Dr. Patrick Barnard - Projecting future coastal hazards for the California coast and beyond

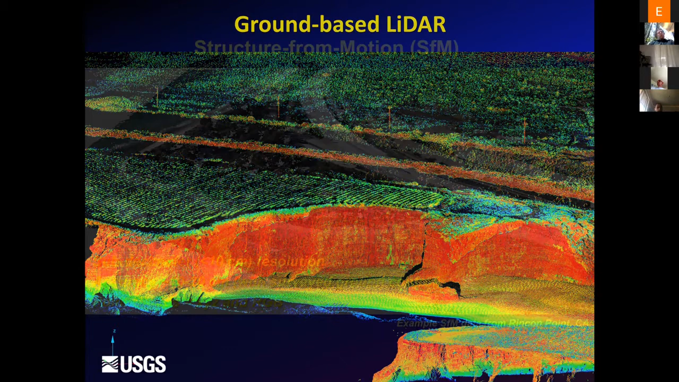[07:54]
millions of points and in 10 minute scans to get really high resolution information of the morphology. We're doing more and more structure from motion work. So we do this with oblique overlapping aerial images to develop digital elevation models.
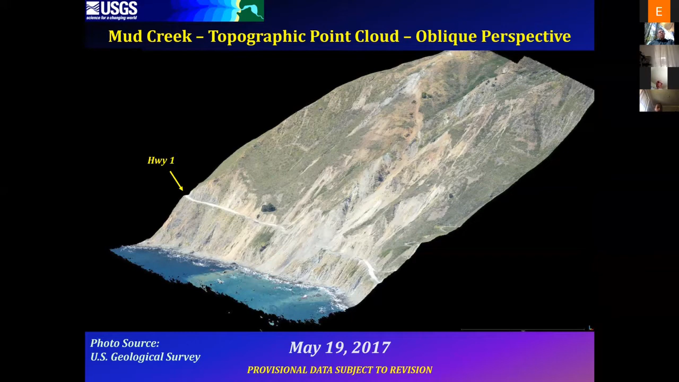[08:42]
And, for example, John Warrick's group captured this Mud Creek, this massive landslide along Highway 1 back in 2017 from oblique aerial photography and then using structure for motion to develop the DEM.
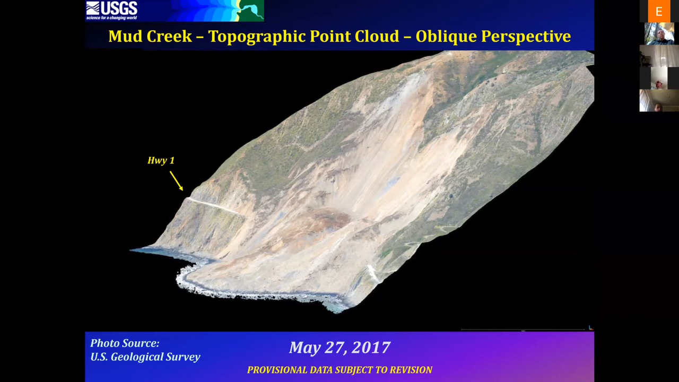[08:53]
So this is a nice advance in just getting more and more data, higher resolution, rapid mobilization.
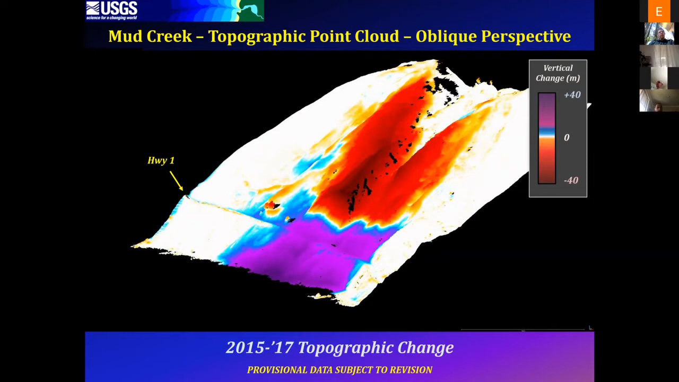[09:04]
So it's a nice additional tool to the toolbox of how we monitor coastal change.
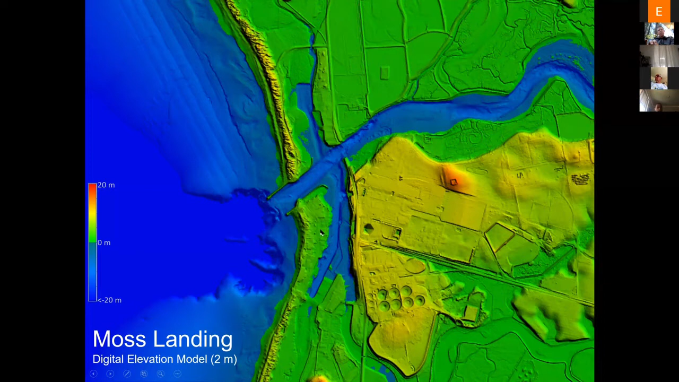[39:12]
This is just an example from Moss Landing showing that how this model progresses from offshore to onshore and resolves all these really important features, jetties and dunes, and all the complicated infrastructure within the community there at Moss Landing. And so this is kind of how the models tend to look. We have usually a coarser resolution model off on the shelf.